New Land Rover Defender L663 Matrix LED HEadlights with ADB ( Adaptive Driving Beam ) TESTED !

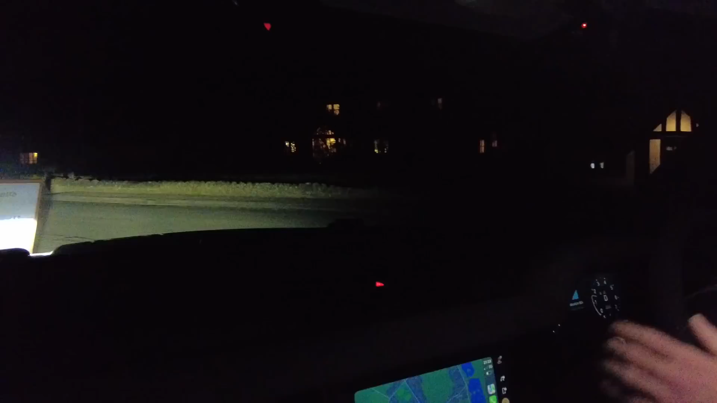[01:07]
So it shouldn't kick in till we get to 30 miles an hour. So the headlight here is on auto so you can see here George, so it's now dark.
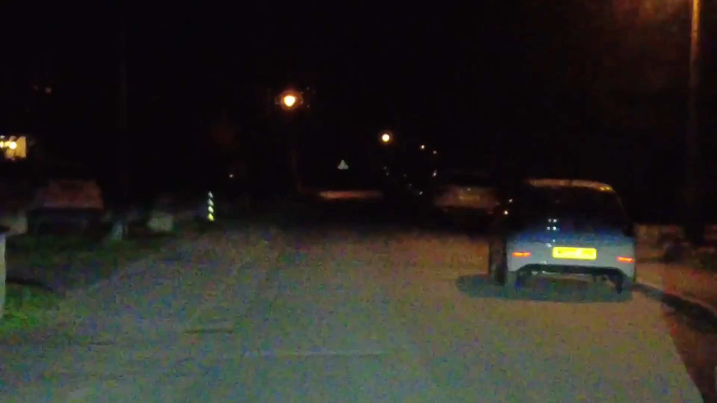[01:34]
So 12, here we go, let's not speed in the village. It is definitely on dip beam, it's on auto.
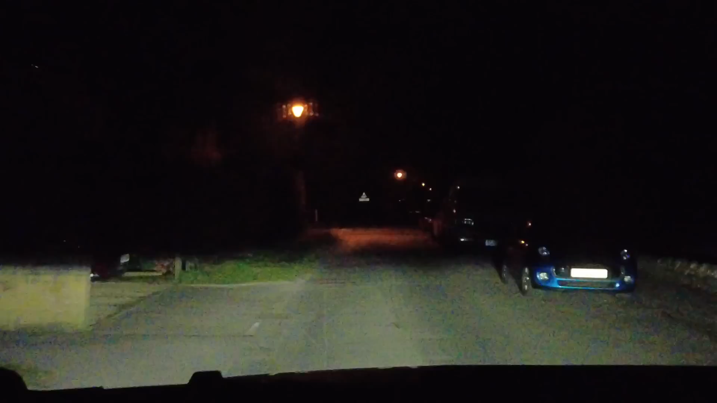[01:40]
Now we haven't got the blue, when we go on main beam we'll be interested to see if that blue light comes on. So we can go up here, 27, 28, 29, 30, it still hasn't come on. I wonder if it's done that thing where it's actually 32 where it goes on. 33, now there are street lights. Now it may not go on where there's street lights. So let's have a look, wait till we get out of the edge here. Street lights will go away, we've got another car coming.
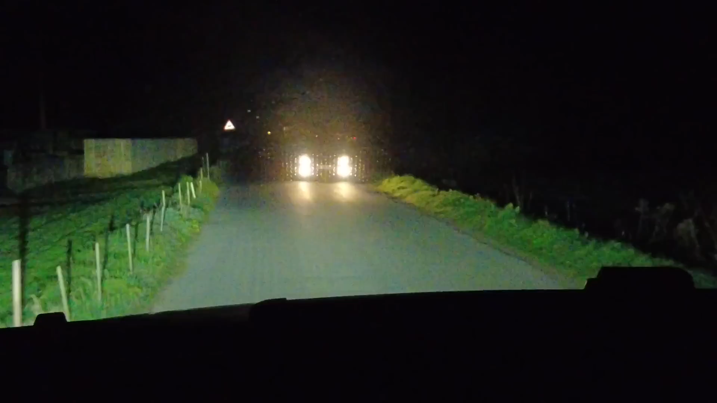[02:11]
Slow down, woo! Right, here we go, we've got an open limit sign up here. So we should, right, main beam's come on. So what speed are we doing? We're doing over 30, the street lights have stopped. So you can see now we've got the main beam on there, George.
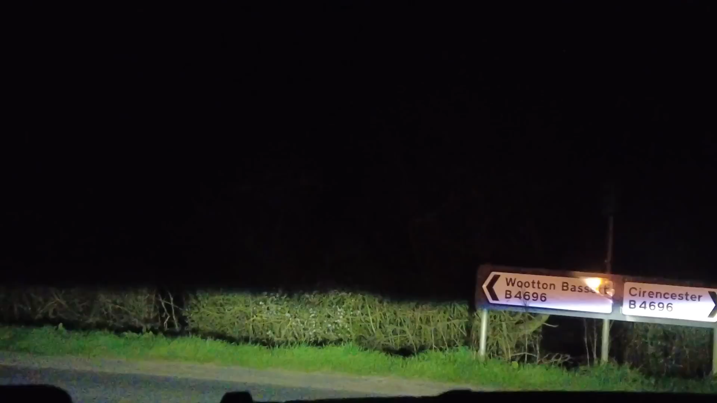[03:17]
Right, it's cut out again because we're going slow. We don't need main beam on slow. So let's see when it cuts in again.
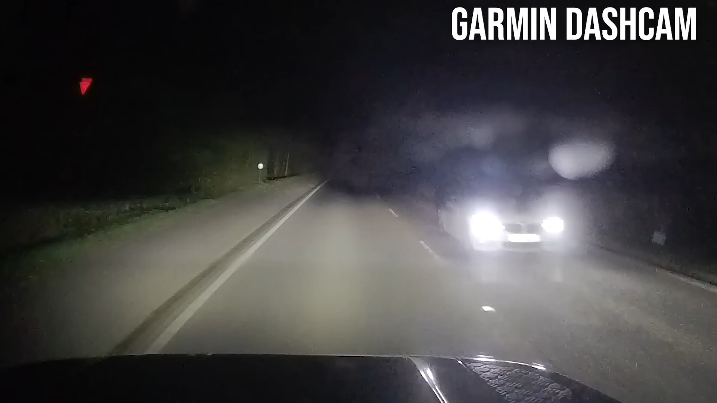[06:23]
All right. Here we go. All right. So here we go. It's... You can start to see it taking out. Yeah. Does it see it move there? Yeah. All right. And then it'll move. It's taking it out. And it should start to bring some back now. Yeah. It's brought it on the left. And then on the right. And it does it all by fading as well. Yes. Yeah. We haven't got any... Right. Now one other thing we need to test is apparently as well as the ADB, which is the adaptive driving beam, which is this main beam, it should do some low beam technology.
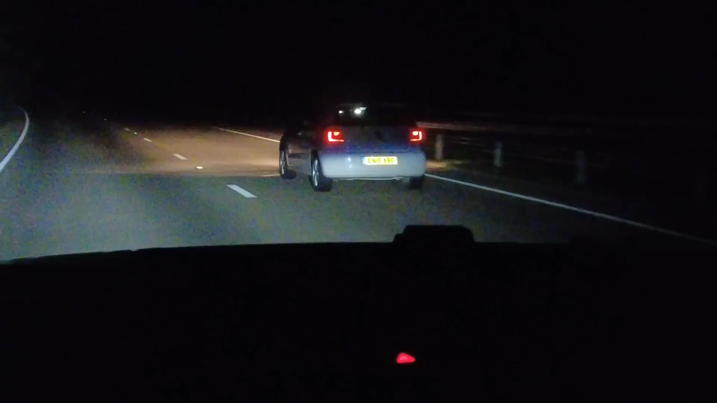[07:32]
I wonder if we can see whether it... It's harder to see what it's doing, isn't it? Because we can't dazzle it, but we're not illuminating the back of his car at all. No, we've fully turned it off. And so you can see a little... I think we've got a bit on the right and the left because look how bright the road signs are. So if you can see how well lit the side of the road is. Right. We're just coming out of the streetlights. It's really good with streetlights, isn't it, Georgie? Yeah. It kills the main beam straight away. So there we go.
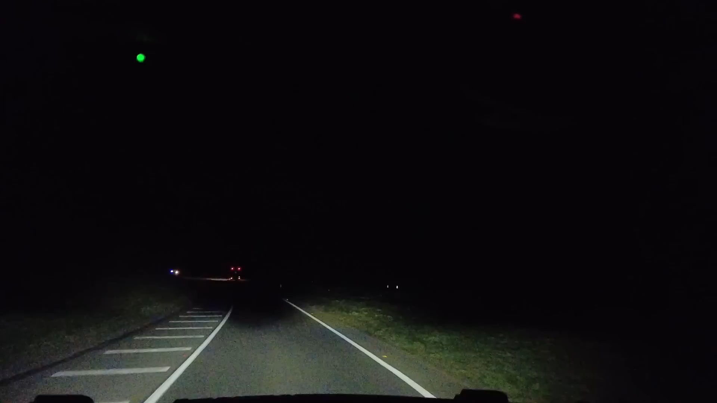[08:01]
So it's recognised we're not in streetlights. So it's turned it on. It's quite interesting to watch a car on the other side of the carriageway. As that other car passes, I don't know if you can see it on the camera, but the shadow is inches along. You can see it going. Let's watch it again. So it will restore most of the pattern.
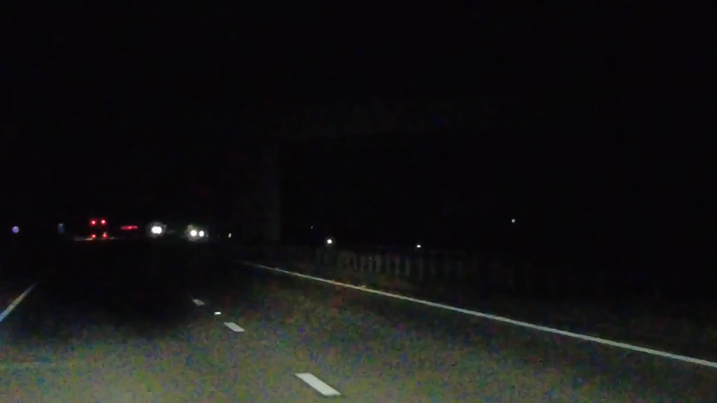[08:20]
And as you see the cars pass on the other side. Yeah. You can see it. Now it's got that second one now. Oh, yeah. And it's doing him again. So it's really clever the way it does it. It does it well. And the way it fades as well, really nice. Yes. You almost don't see it. Right. George and I were just talking. So obviously we have as a part of R&D, so we can test and demonstrate this and demonstrate our features and check our accessories with it. We've done this under an R&D remit.